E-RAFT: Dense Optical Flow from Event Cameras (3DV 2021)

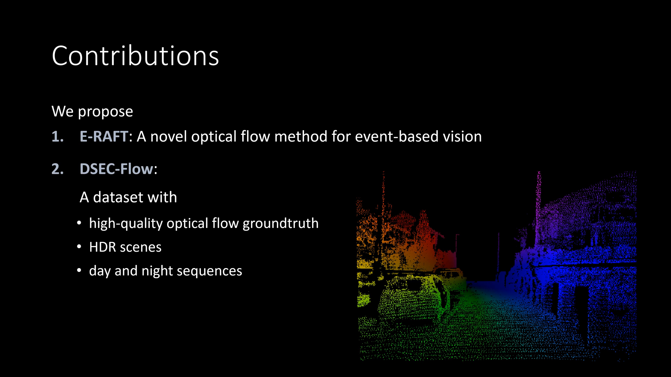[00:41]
a novel optical flow method for event-based vision, and DSEC flow, a dataset with high-quality optical flow ground tools, HDR scenes, as well as day and night sequences. We incorporate cost volumes and iterative refinement into our event-based approach to increase accuracy for large displacements.
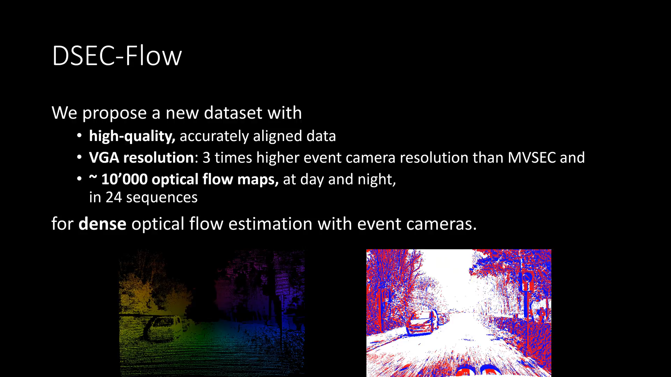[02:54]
10,000 optical flow maps for dense optical flow estimation with event cameras. Training ERAFT on DSEC flow leads to sharp optical flow predictions.
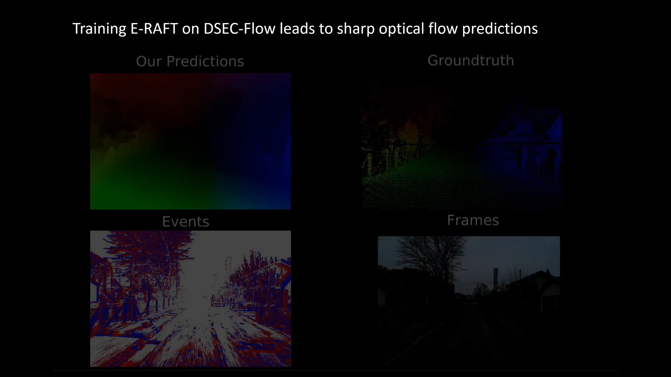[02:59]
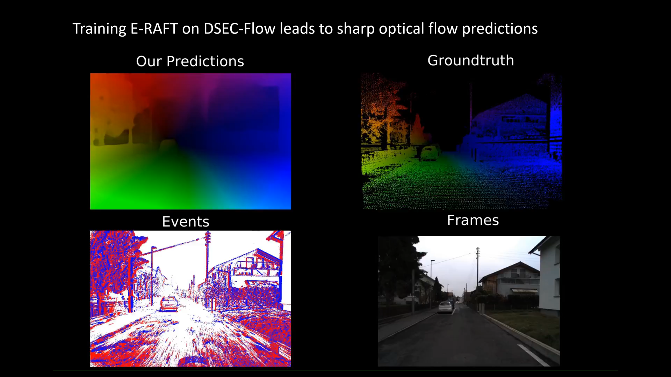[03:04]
Training ERAFT drastically outperforms EV flow net with an endpoint error that is almost three times lower in comparison on DSEC flow.
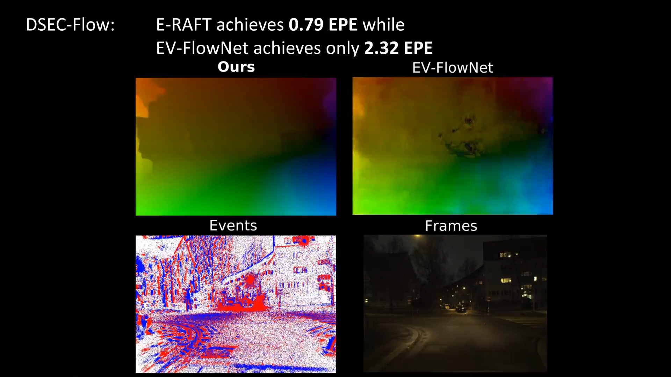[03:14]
Our method also performs well at night where noisy event data and flashing streetlights are especially challenging.